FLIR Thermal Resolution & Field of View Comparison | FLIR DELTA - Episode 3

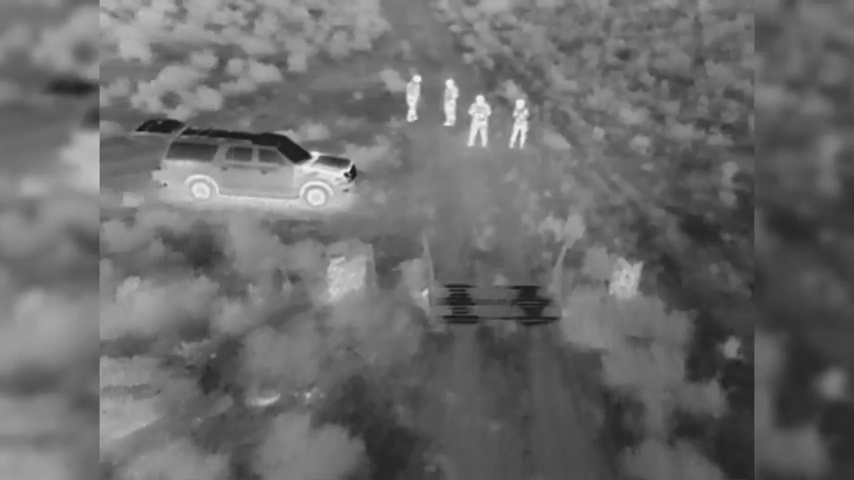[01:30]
For this demonstration we've staged a six-foot tall person and a couple of cars at a fixed location.
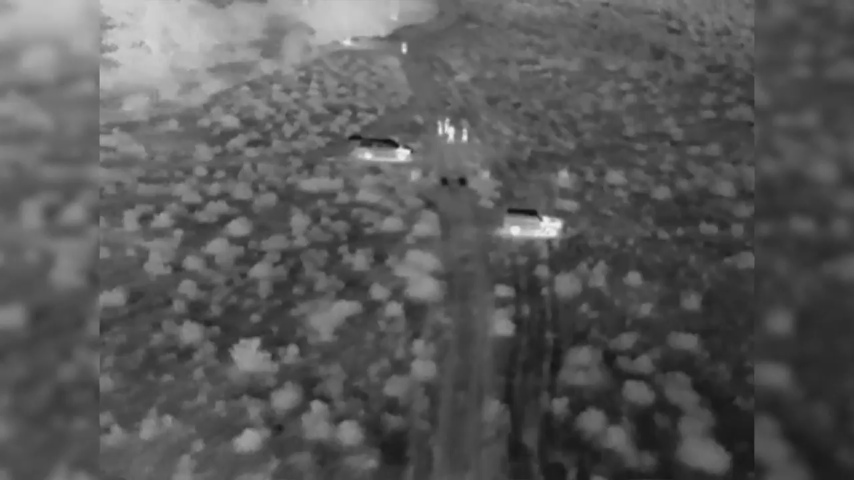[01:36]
For each camera we'll fly directly away and note the distance at which each target becomes barely discernible.
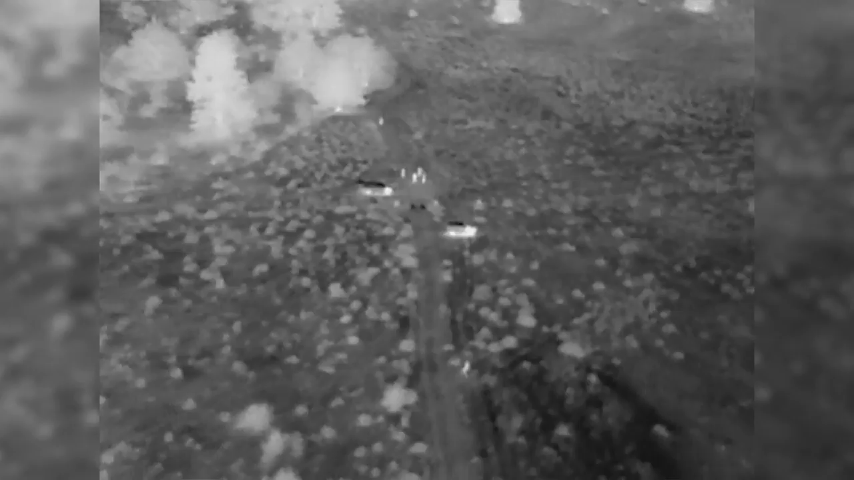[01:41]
We'll also note the ambient conditions on screen. If your conditions are different it will impact the range performance you'll see.
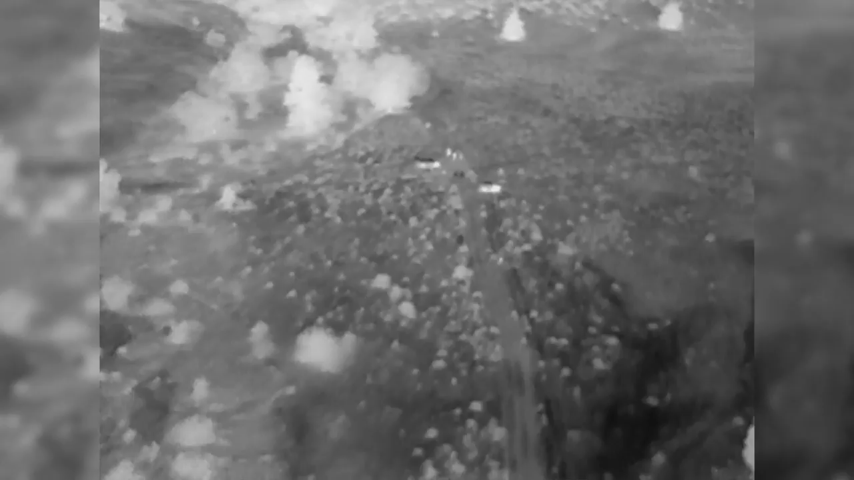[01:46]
First we'll compare 9 millimeter lenses with 336 and 640 resolutions.
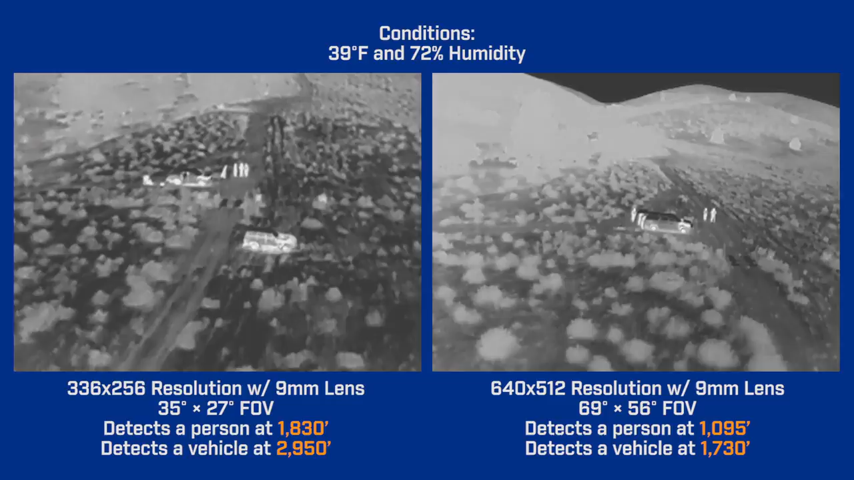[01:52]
Other than image detail one of the first things you'll notice is that the 640 camera has that wider field of view I mentioned earlier. But that wider field of view comes at the cost of detection range.
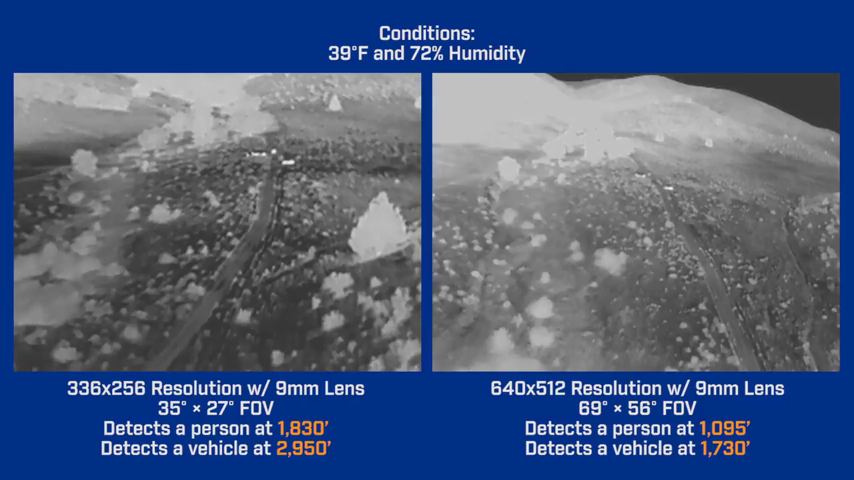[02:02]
As we pull back the person in the 640 image is barely discernible at 1095 feet while he's still visible in the 336 image out to 1830 feet. The car disappears at 1730 feet in 640 and 2950 in 336. So when comparing similar focal length lenses with different resolution
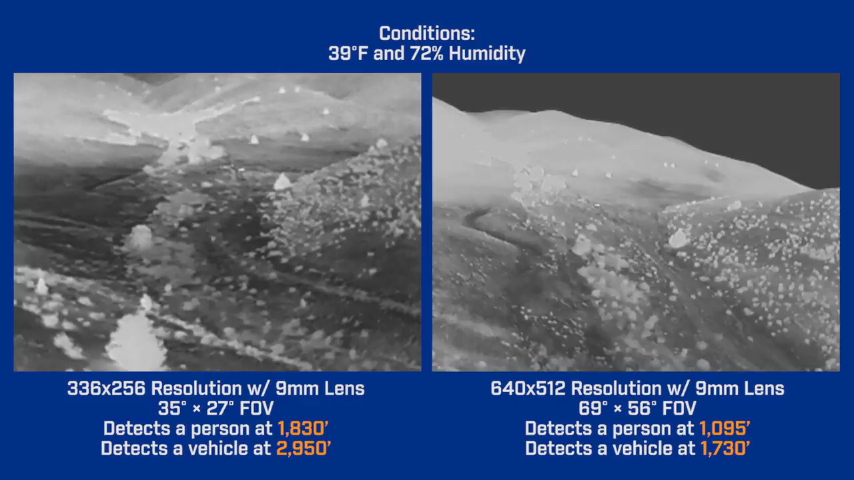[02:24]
the tradeoff is between image detail and ground coverage on one hand and magnification and detection range on the other. You'll have to decide which is a higher priority for your missions.
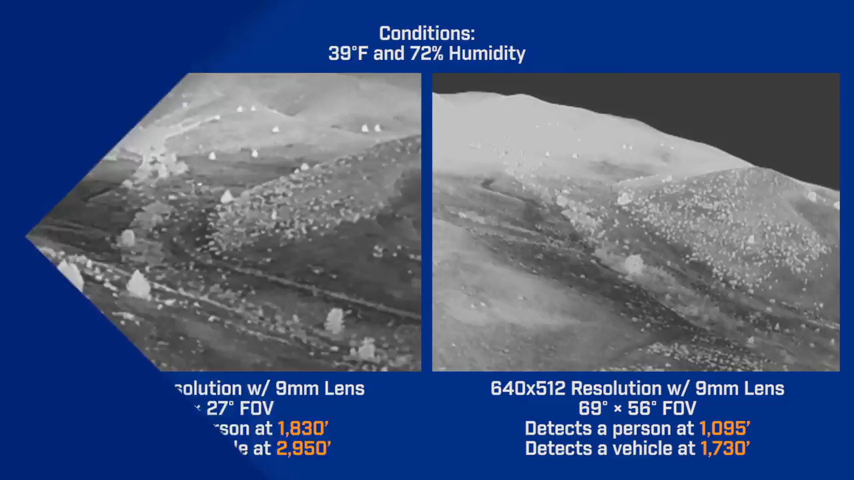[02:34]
Next we'll compare resolutions again but this time we'll use lenses that have similar fields of view.
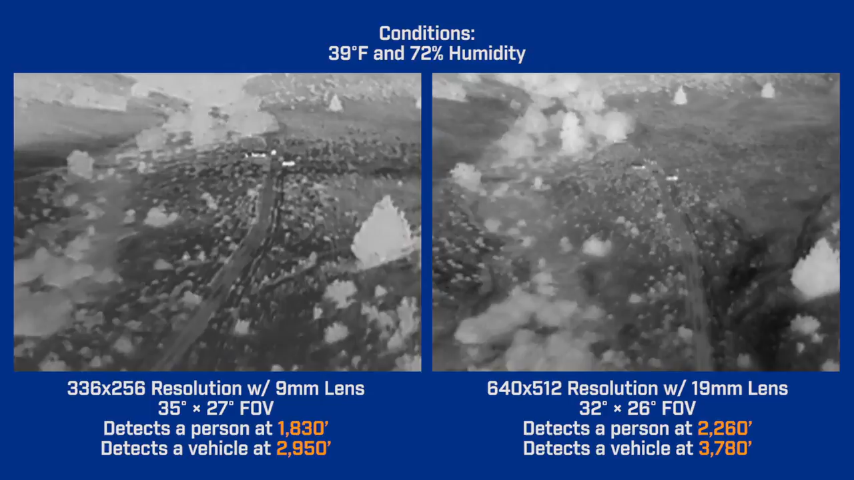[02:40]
A 9 millimeter on a 336 resolution camera and a 19 millimeter on a 640 camera. This time the person in the 336 image disappears from view at 1830 feet
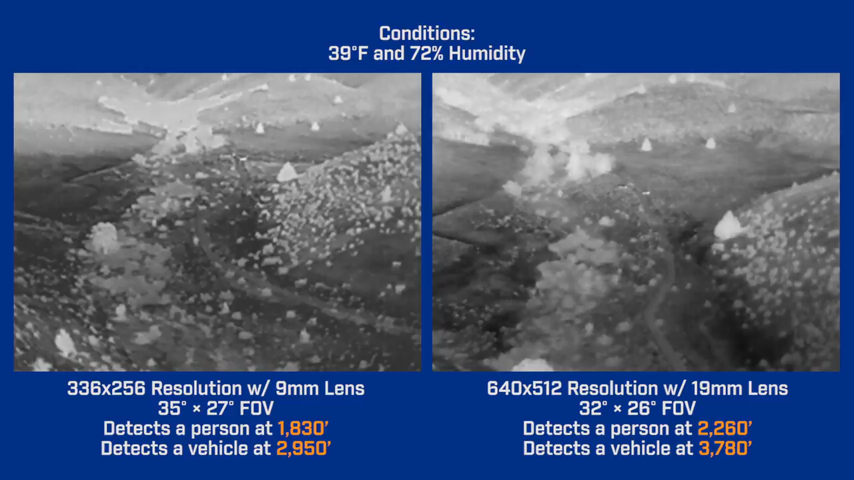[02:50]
while he's still visible in the 640 image out to 2260 feet.
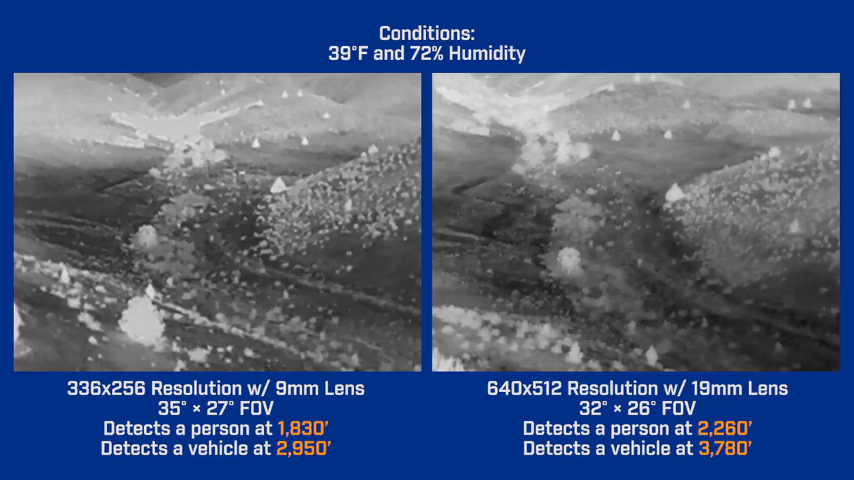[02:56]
The car disappears at 2950 feet in 336 and 3780 feet in 640.
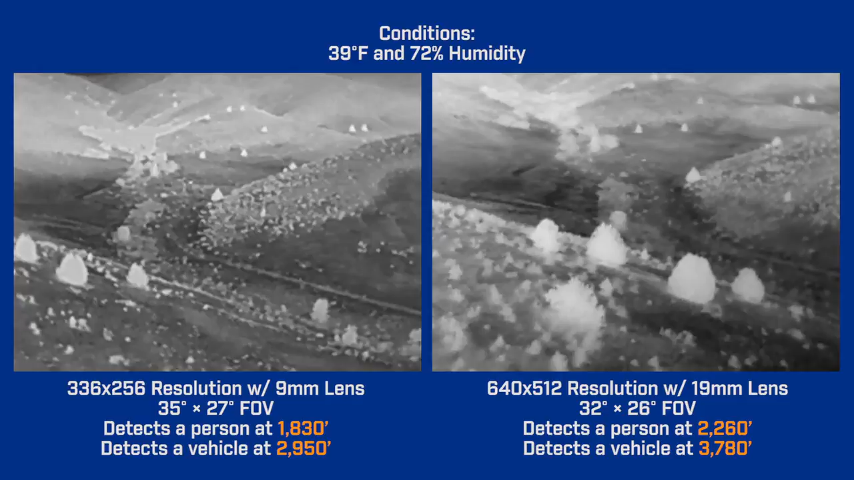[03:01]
That demonstrates the advantages of the higher 640 resolution camera. Better image detail and longer detection range.